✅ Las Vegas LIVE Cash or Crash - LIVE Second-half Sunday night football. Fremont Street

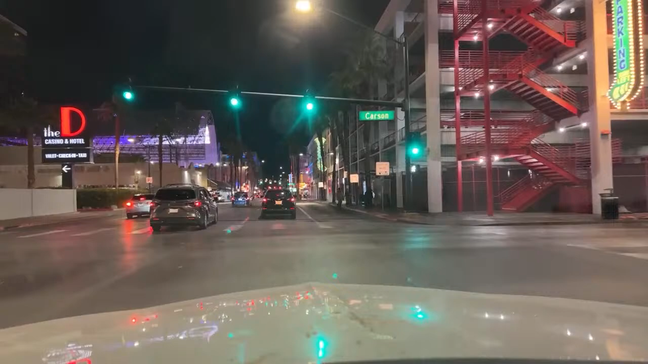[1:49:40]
I like that idea. I just don't like roulette. Maybe if I win it, I'll put $100 in craps. We'll go play $100 in craps. I haven't played craps in a while. All right, I'm going to go slow so they think they can walk across. Here we go. I'm going to lay on the horn. It's a homeless guy. You do whatever you want, man. It's all about you. No more donuts for me. No, never. I can go to Randy's Donuts. I just can't purchase any or consume them. I guess I can purchase them.
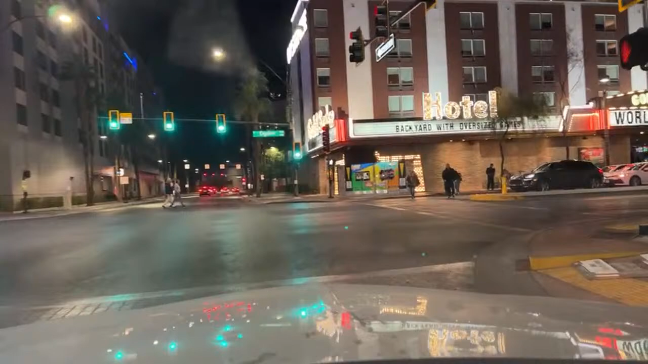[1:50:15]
I just can't consume them. Go ahead, folks. Never mind about the huge vehicle rolling towards you.
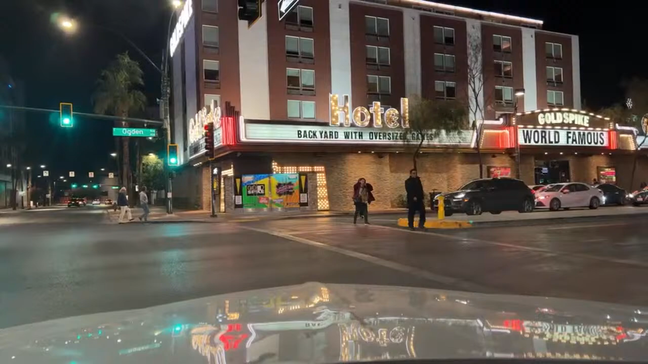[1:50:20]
Parlay it all into Shrek slots. All right, the moron behind me doesn't have their lights on. Let's see if they follow me. All into the Shrek. Was it $10? $20. Maybe I put $20 into it. Let me see. I'll check it real quick.
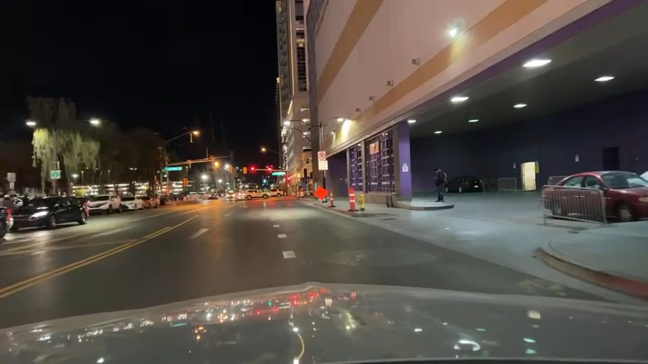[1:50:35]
Yeah, $20. It's a $20 bet. I was feeling ballsy today because I hit some Keno stuff. There we go.
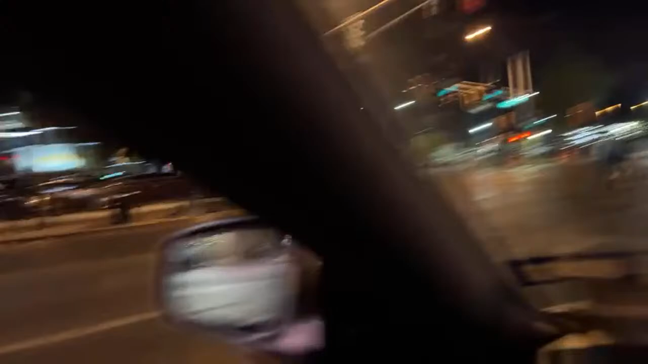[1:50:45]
Here comes a car with no lights on. Do it right here.
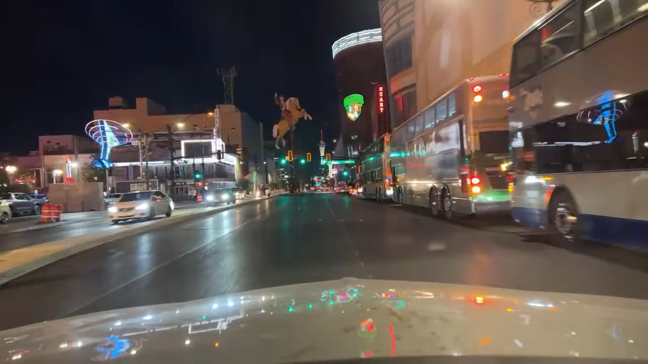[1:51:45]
This is the Las Vegas Strip, for those of you who don't know.
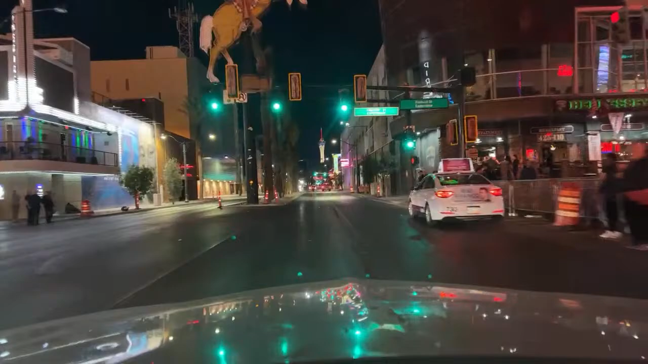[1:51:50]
Uber for old country granny. I better scotch guard the seats. Been working out in the fields.
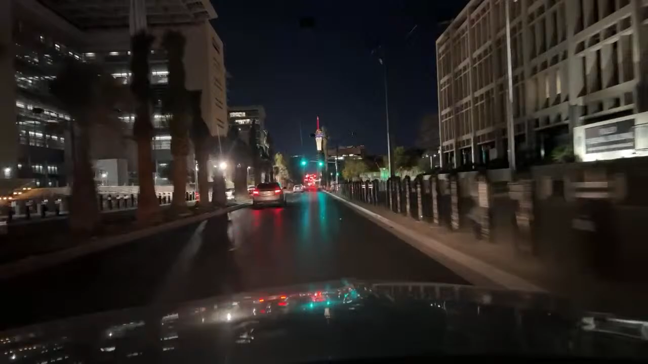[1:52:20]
Torn between two 20s, yes. Yes, that was the song. See a big skyscraper? Yeah, it's. I like how that brown building has that little topper on it. That's kind of cool. Whatever that brown building is here. It's like the Chase building, not sure, but it's got like a this hood ornament on it. It's pretty cool.
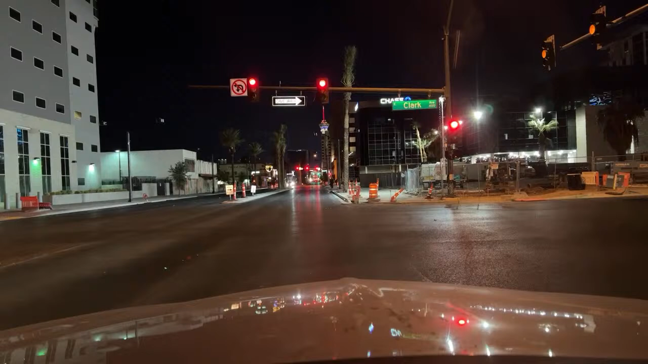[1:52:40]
The architecture here is spiffy. In San Francisco, yeah, I think that's where they have it. Yeah. Here's the gold and silver pawn shop coming up here on the left after this next light, for those of you who are Pawn Stars fans.
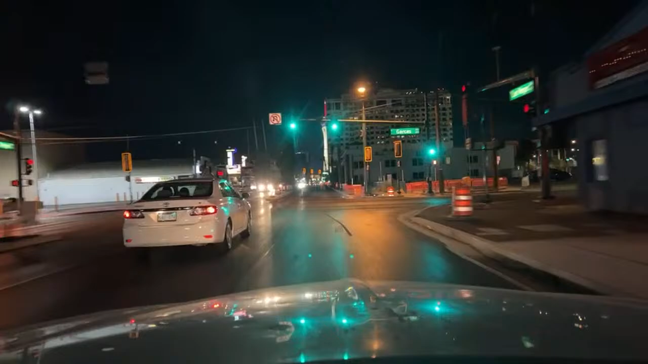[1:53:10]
Right there. Open 24 hours, even though it's dark and looks like they're not. Just have to go ring a bell and wake up Chumley.
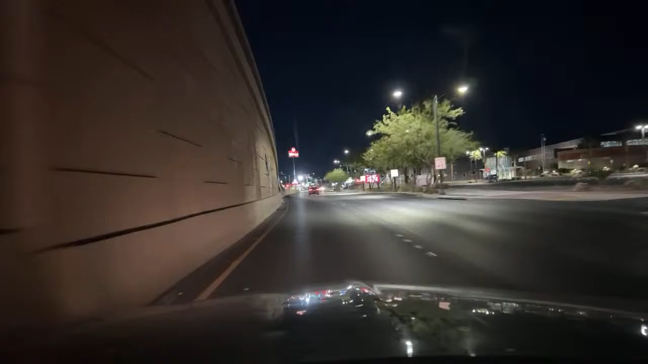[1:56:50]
Yo, doc, can I take amphetamines? No, because of my heart medicine? No, oh, because they're illegal and they hurt you. Okay, thank you, doc. It's a beautiful Sunday. Why is it blinking yellow, but the other guy's got the red here? So I'm going to yield and go.